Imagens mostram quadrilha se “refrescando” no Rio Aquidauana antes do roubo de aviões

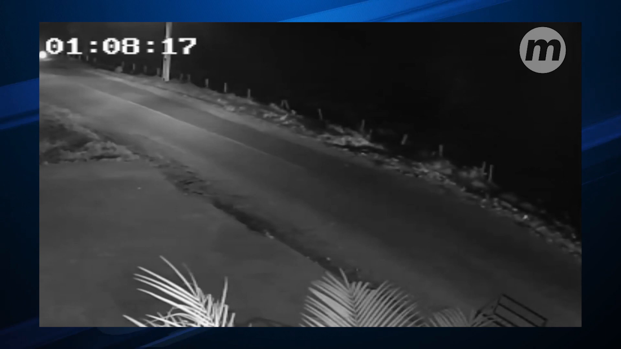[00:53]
Meia hora após, pouco antes do crime,
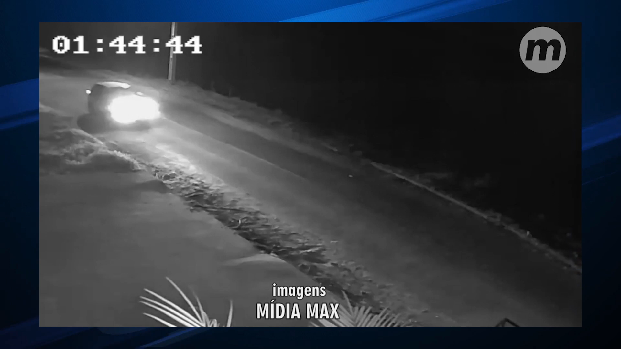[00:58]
novamente dois veículos vão em direção à pista do aeroporto de Aquidauana.